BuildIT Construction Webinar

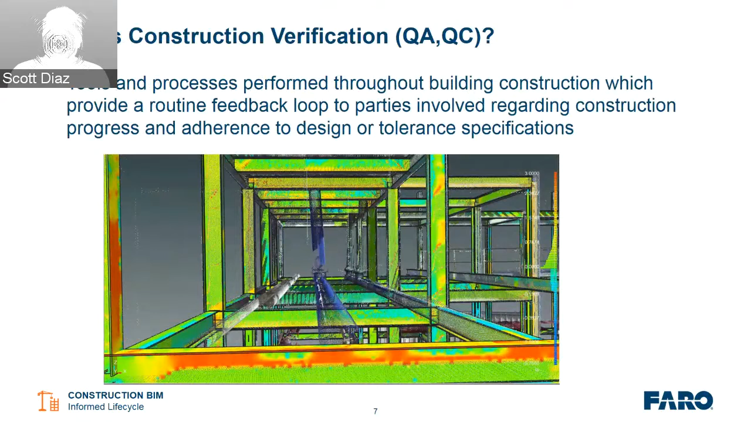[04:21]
regarding construction progress and adherence to design or tolerance specification. So constantly getting routine feedback through the build process to determine if we're on track with design intent or with intolerance. Where are we applying this today? Many of you may have already been doing this in your normal work without 3D laser scanning,
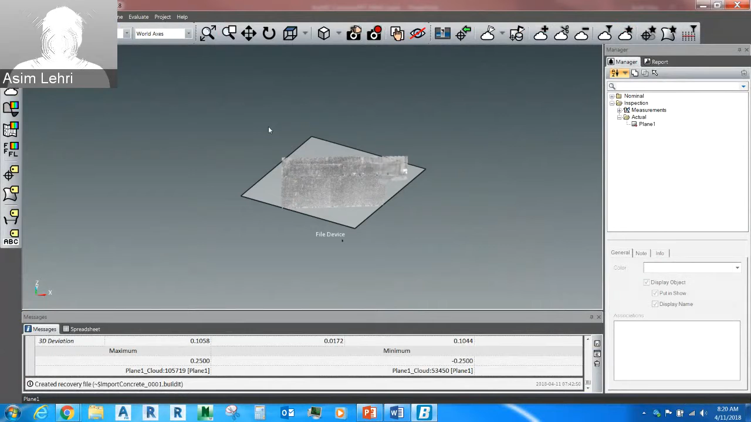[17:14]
There we go. That was my technical side. So what we have over here,
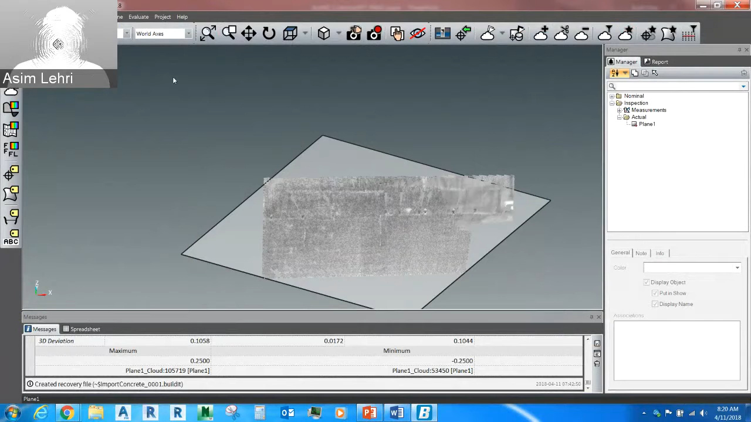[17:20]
you can see what Scott has brought up is a builder construction, which kind of doesn't look like what you've seen in the first slide. I wanted to actually point this out to you, to everyone. BuildIt is a very customizable software. It could be as customizable to your own suits and needs. So in terms of how it looks like and how you want it to maneuver the actual builder is for your own view and for your own sake of mind.
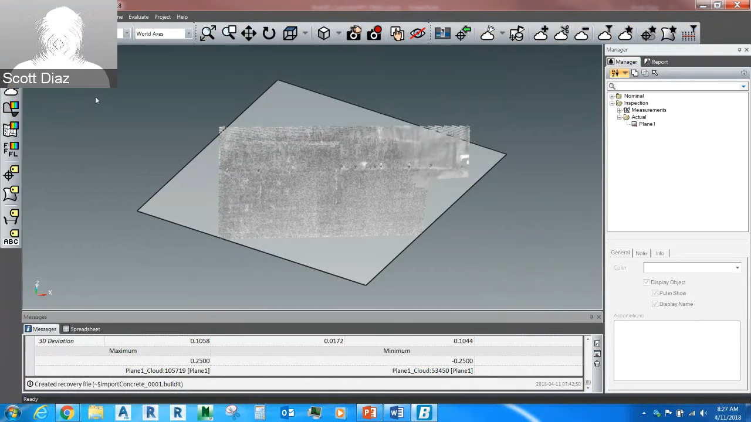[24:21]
Yeah, so basically everything up here is cloud manipulation, right? And then for the most part, we try to keep it simple on the majority of the features for BuildIt construction, the core features. We put those into a toolbar as well. Yeah, so as a demonstration, I think what Scott will actually show you is how to do
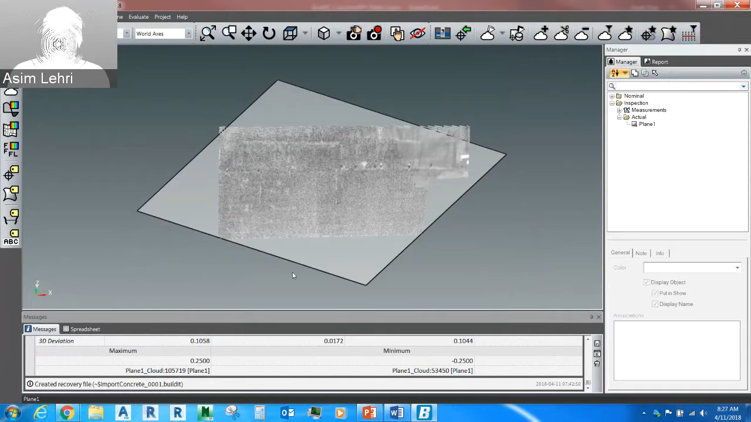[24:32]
a deviation of the cloud present over here. So at the moment, what you have is a, am I right, is a concrete, wet concrete poured around.
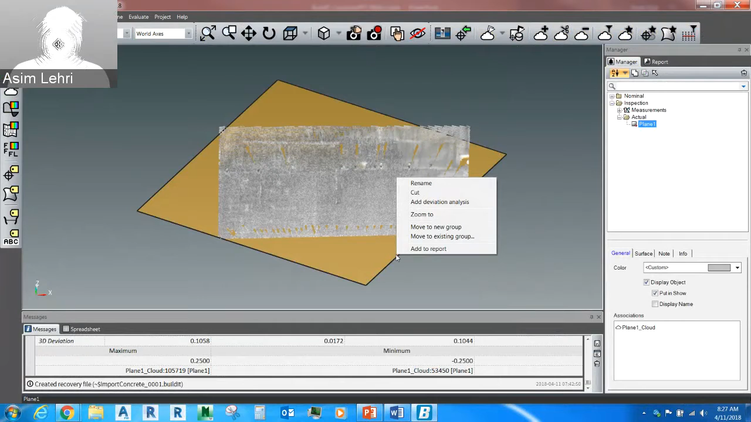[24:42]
We captured this image, and Scott basically used that image and created the plane, and he's going to do a deviation. And it's simple, it's just you click, right-click on the surface, and you get the deviation analysis.
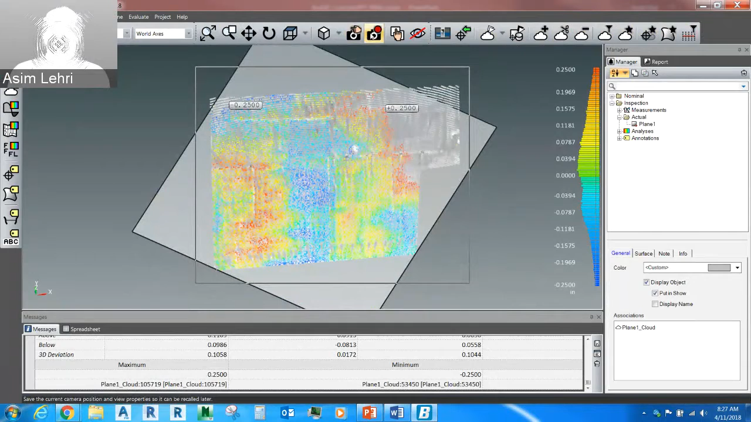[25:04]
If you want to actually inspect further, you can go into the analysis bar, edit. And here, you can actually change the color scale, the analysis mode.
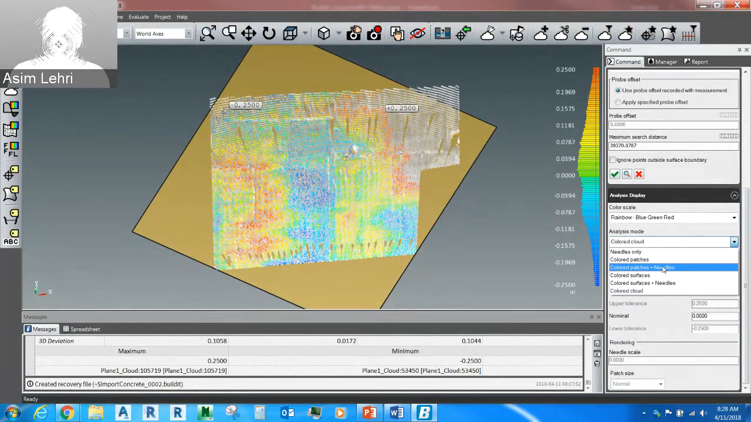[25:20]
So if Scott is going to do a color patches with needles to exaggerate where the actual out of tolerance is, so the needles will help you.
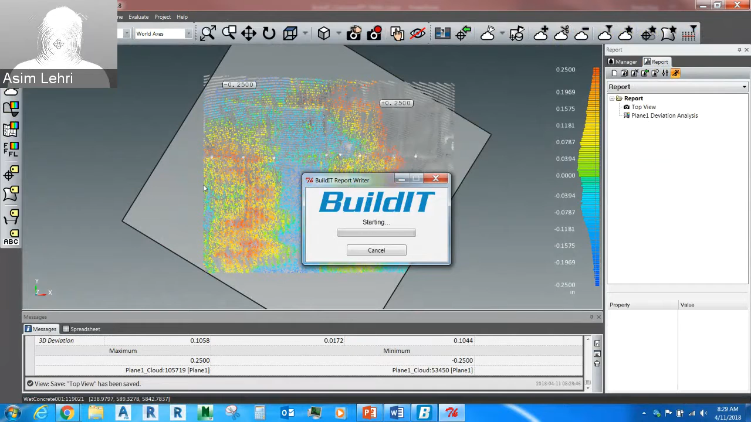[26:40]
And this result will give you a percentage of the actual out of tolerance and within the tolerance and so on within the report.
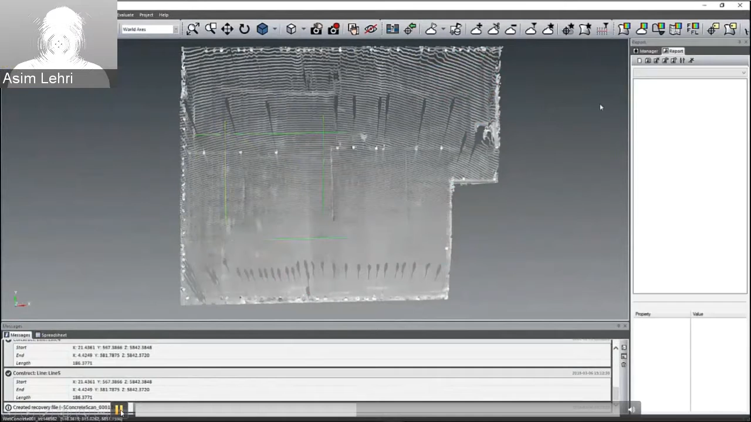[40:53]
feature called FF and FL and specify what's the maximum and minimum.
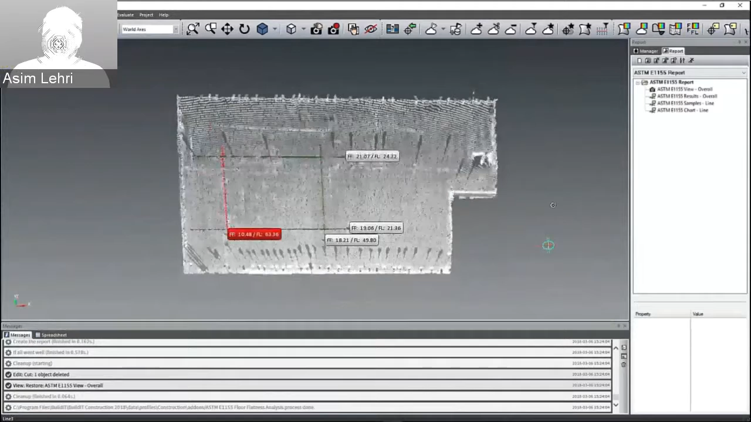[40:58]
And if the actual FF and FL is outside tolerance, it will give you a red indication.
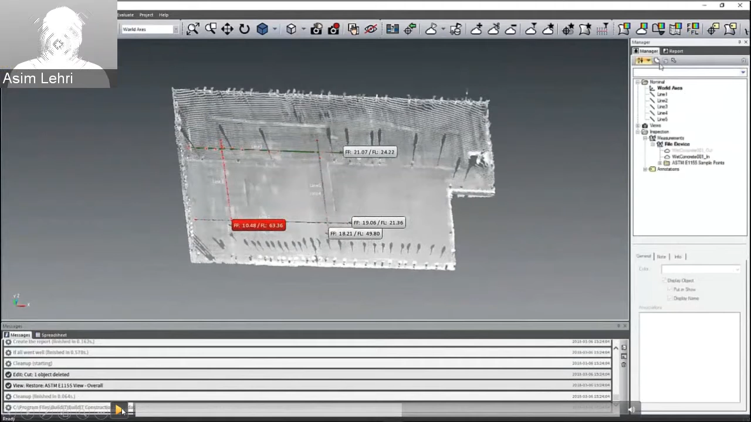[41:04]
And you can actually do that and import that into the report. And you will get the code standard report as well.
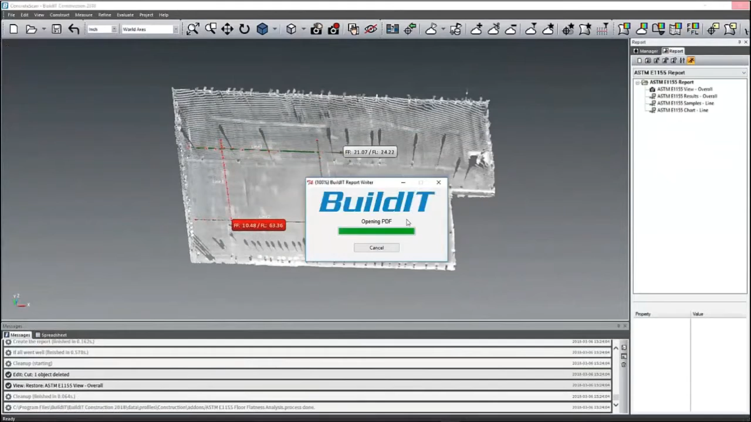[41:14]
And this is just so, you know, we can provide the same functionality as what's considered industry standard.
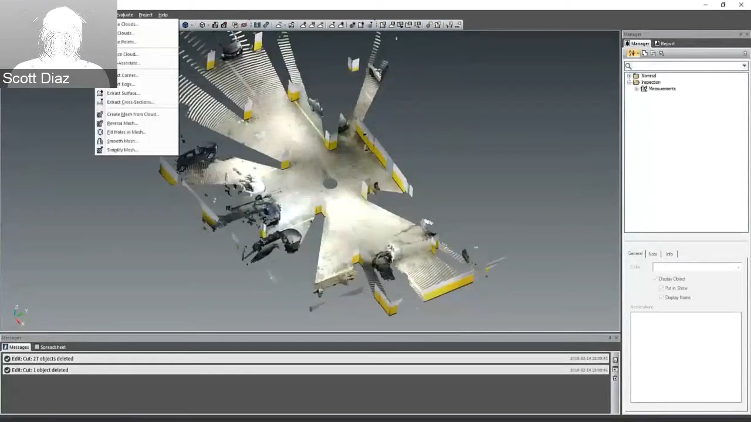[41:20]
Yes.
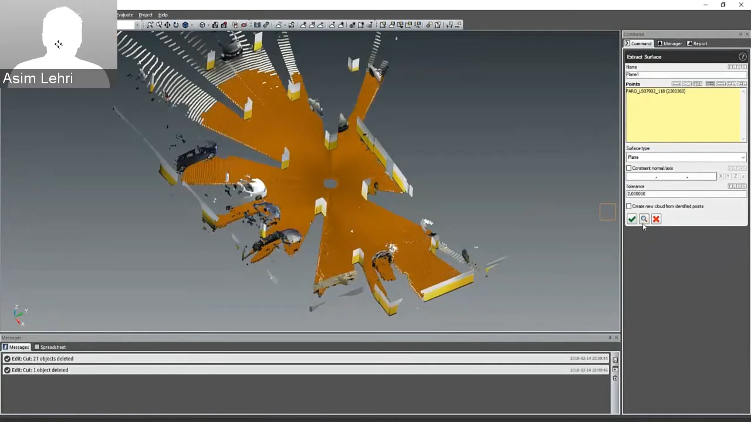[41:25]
Over here, we'll give you a demonstration of a topography.
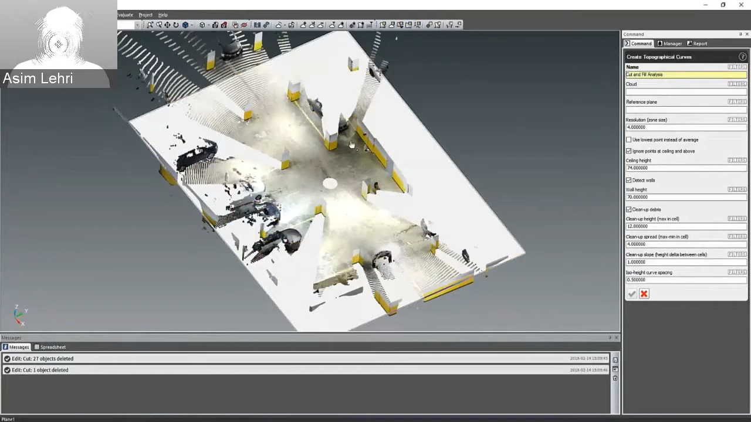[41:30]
Topography will help you indicate certain heights of the floor. And later on,
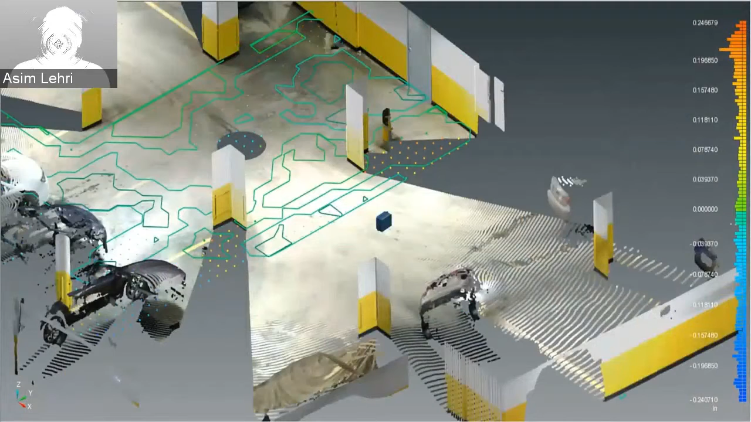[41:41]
you can use that as a projection using a tracer and projector.